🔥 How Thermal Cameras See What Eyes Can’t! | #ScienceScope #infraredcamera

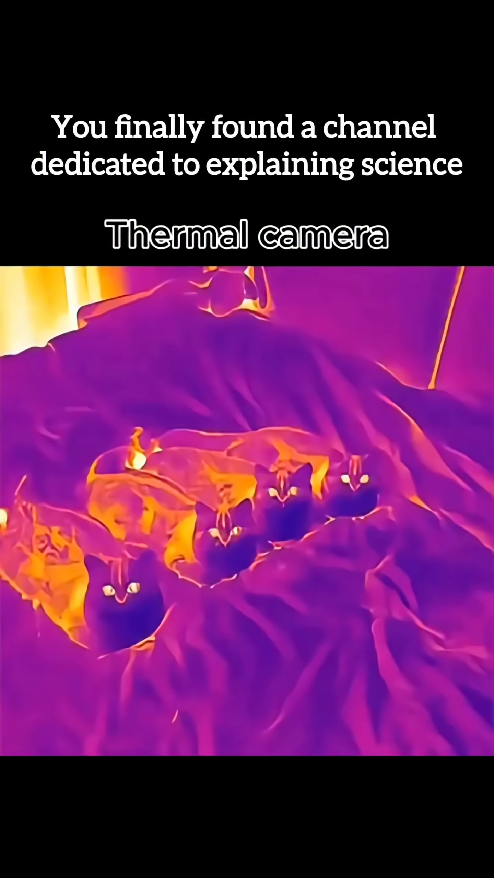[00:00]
our eyes see light, but thermal cameras see temperature itself.
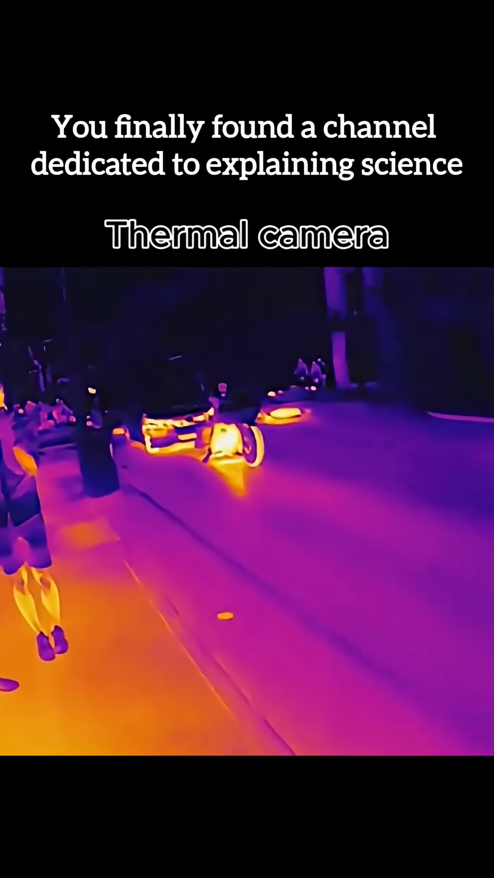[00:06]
What looks normal to us becomes a world of glowing heat, icy shadows, and invisible energy, and the difference is insane.
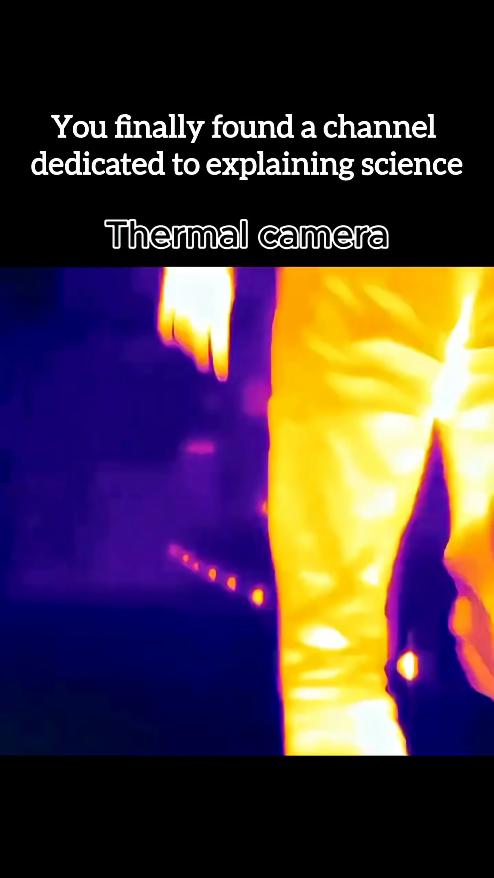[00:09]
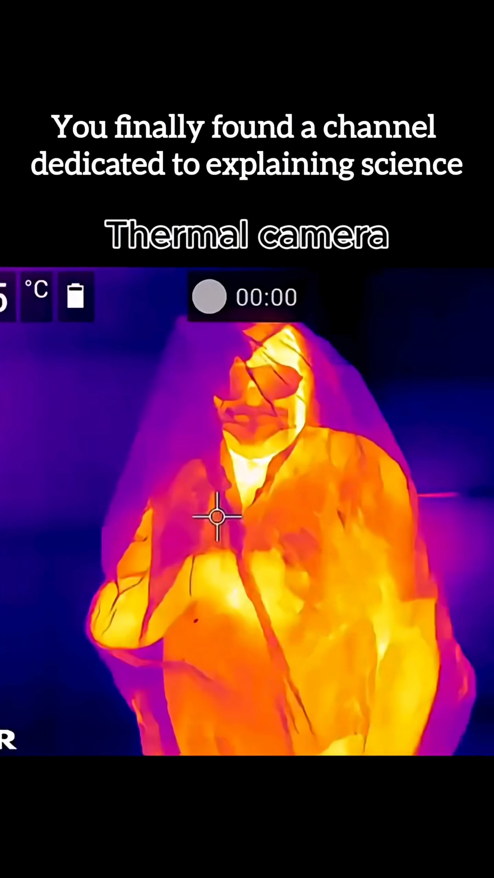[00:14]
Imagine watching the world not by light, but by pure heat. What thermal cameras actually show?
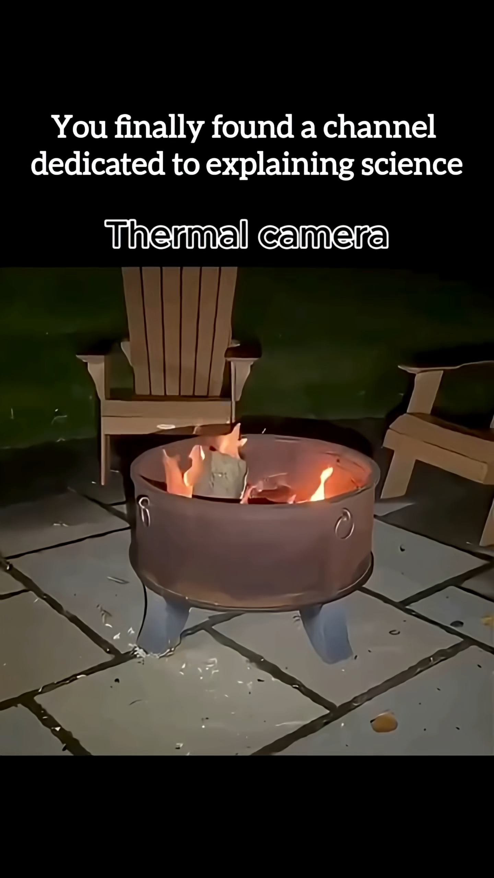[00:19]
Heat emitted by objects, bodies, and machines. Temperature differences invisible to the naked eye.
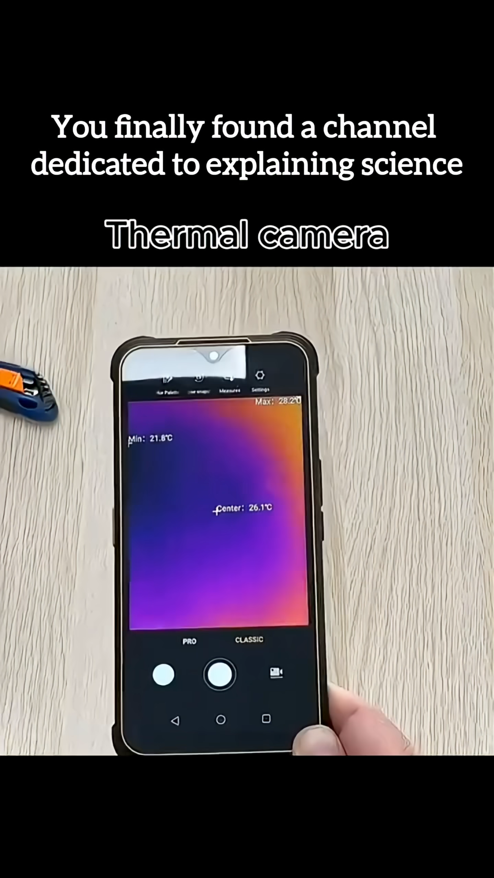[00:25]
On screen: min 21.8°C
Warm blood flow in humans and animals. Heat leaks in buildings, cars, and electronics.
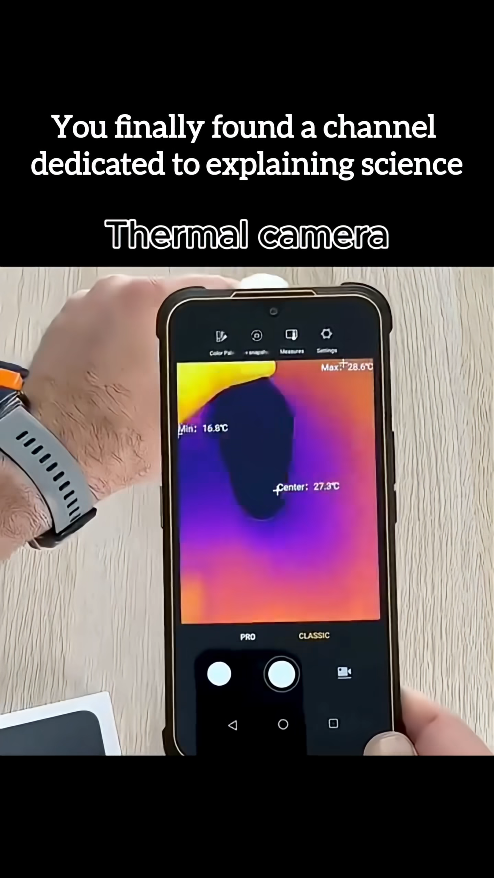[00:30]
On screen: max 28.6°C, min 16.8°C
Hot versus cold surfaces in milliseconds.
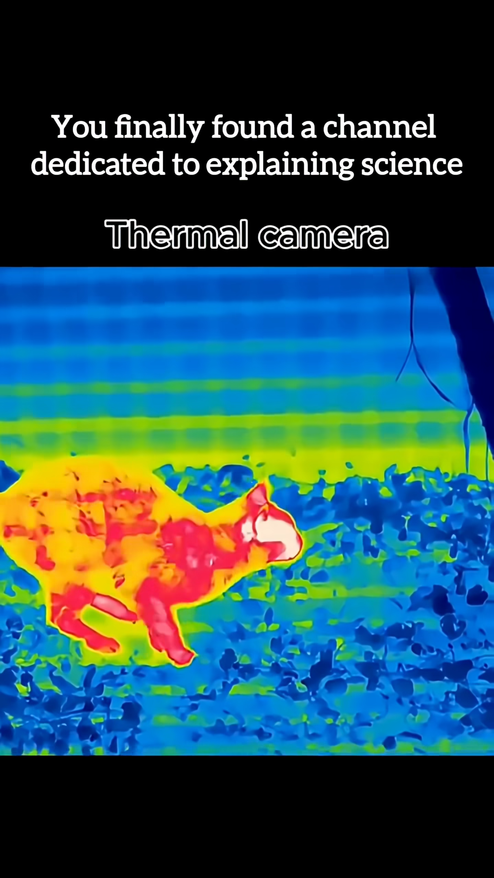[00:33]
Why thermal technology is mind-blowing.